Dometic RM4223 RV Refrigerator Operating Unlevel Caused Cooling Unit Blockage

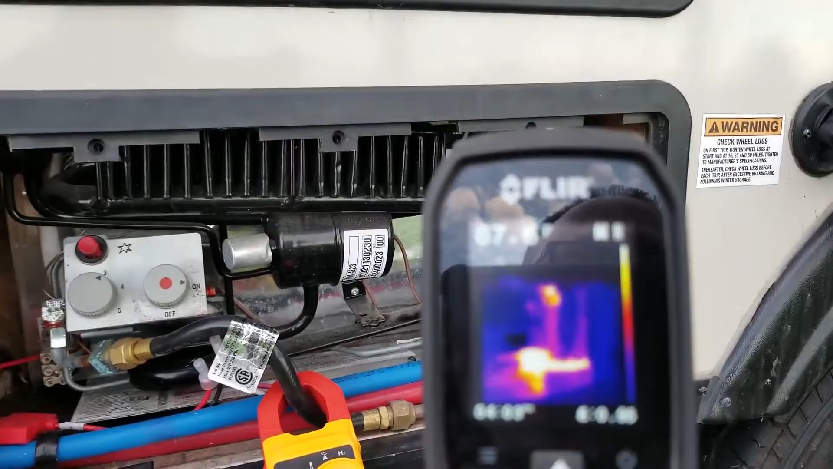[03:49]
Okay, I want to make sure you can see the numbers. So I'm aiming at the bottom. You could see in the meter, I can't point, but that orangey spot on the bottom, that's right inside there.
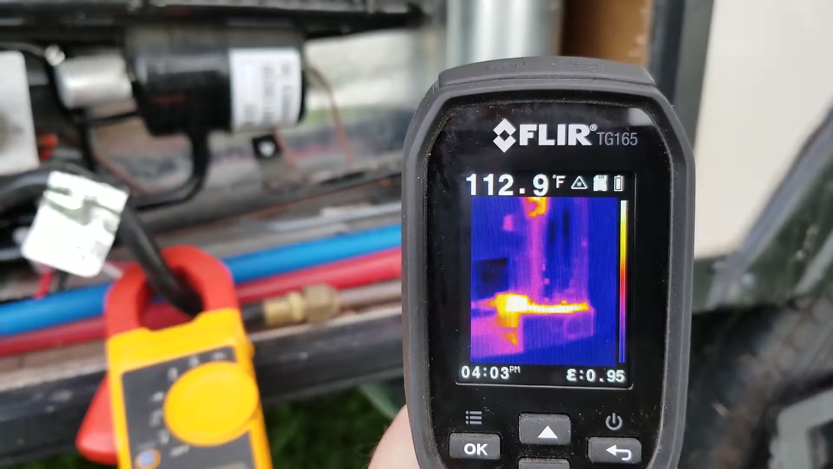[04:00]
On screen: spot 112.9°F
And you can see I'm trying to aim... Your target's like 300 degrees or something like that.
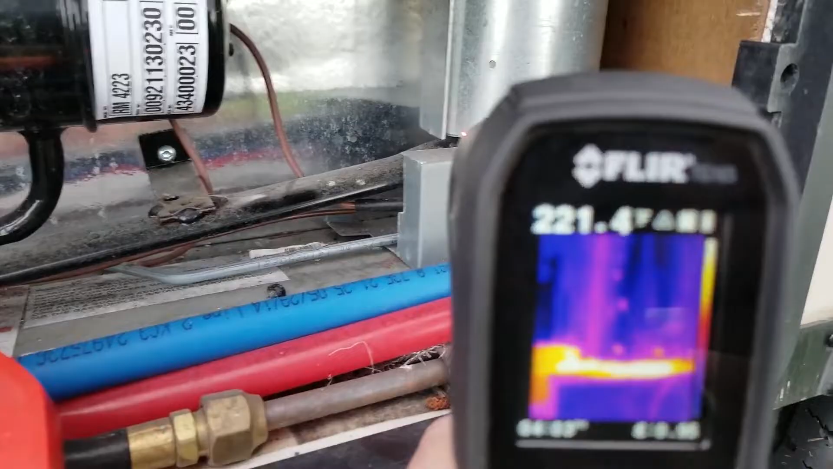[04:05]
So let me see if I can get it. So my point is, we know the boiler's working. We see it's working, okay? And we come up here.
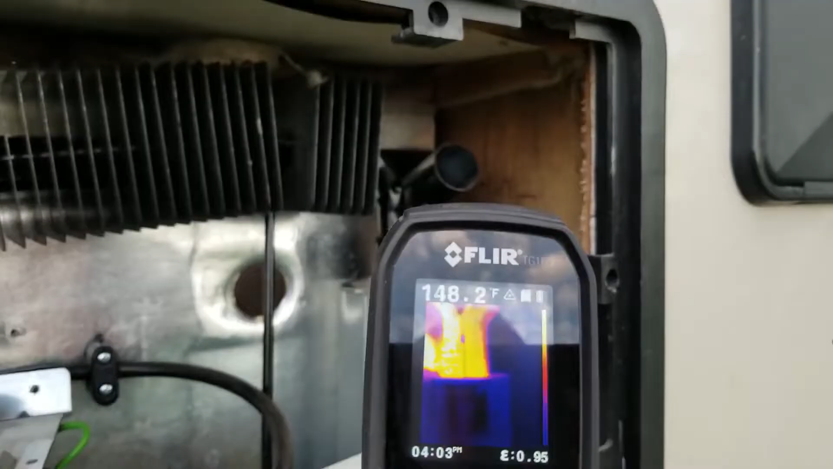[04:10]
On screen: spot 148.2°F
Okay, that's 320 degrees up there. So we know that the boiler's working.
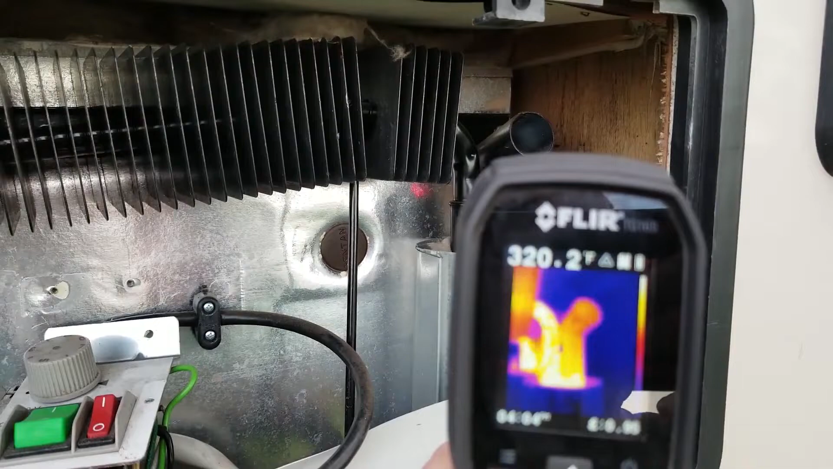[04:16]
It's on electric right now, but it'll also work on gas. And as we come across over to here, we can see that there is...
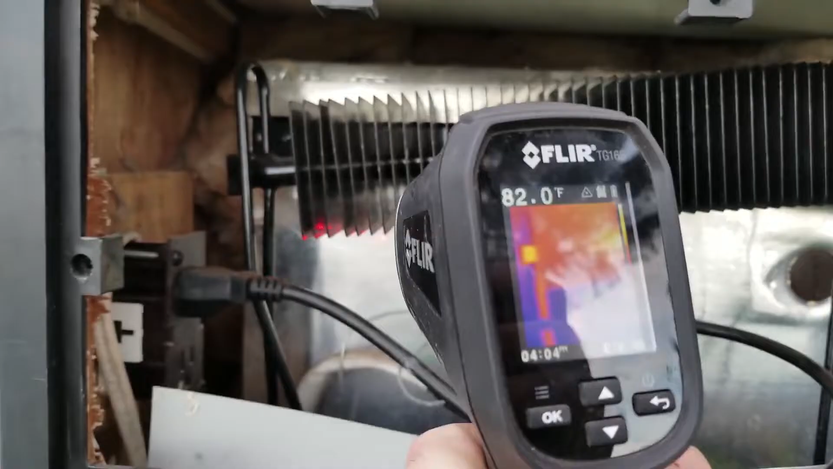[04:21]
On screen: spot 82.0°F
If I can get the glare off for everybody here,
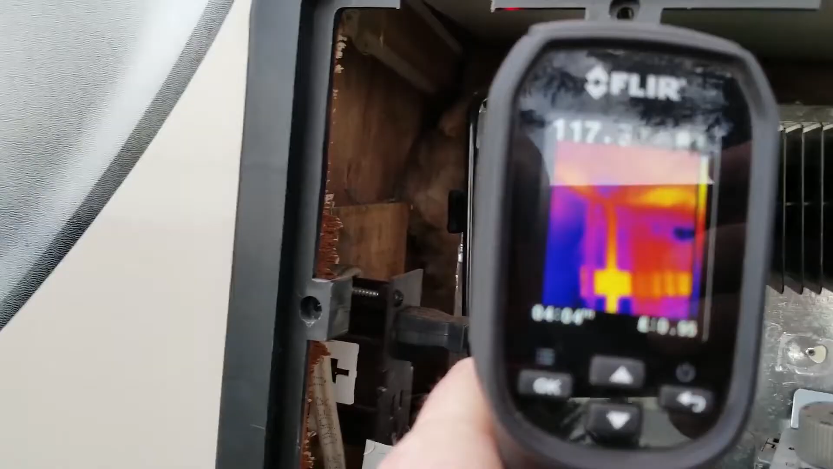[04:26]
okay, we can see that we're doing okay. We're creating probably some ammonia vapor in there.
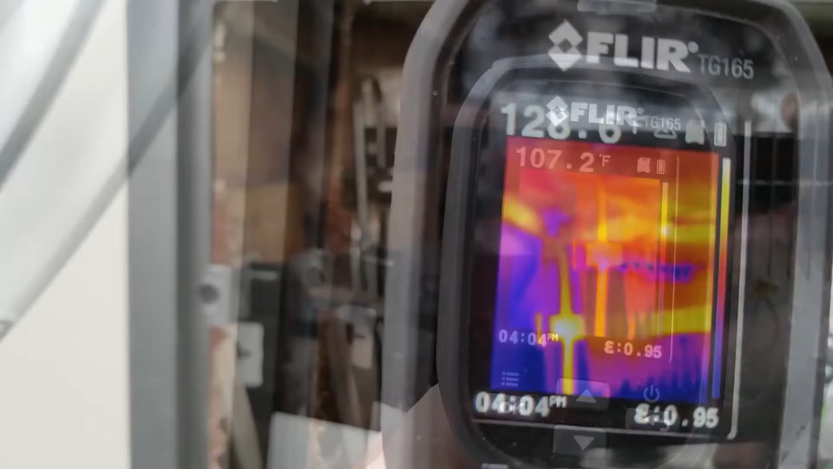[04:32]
On screen: spot 107.2°F
So we see our ammonia is maybe cooling down, but maybe it needs to cool down some more.
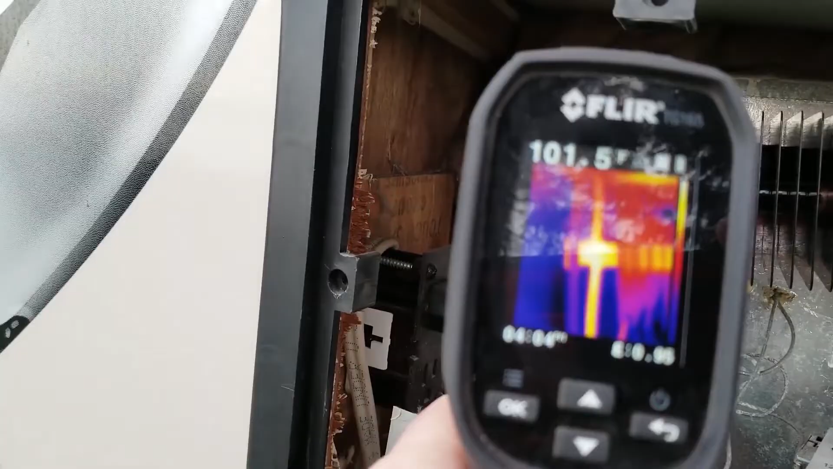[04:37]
So if we look down without the glare, we can kind of follow the heat, okay?
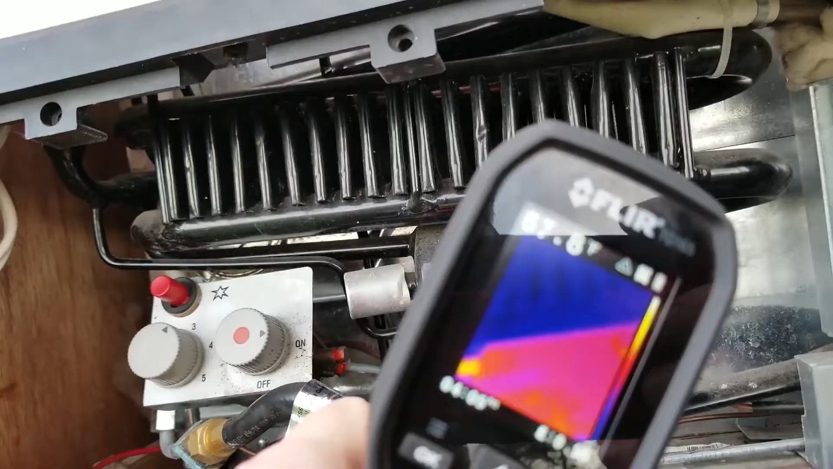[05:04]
There's such a glare. Sorry. It's only 70.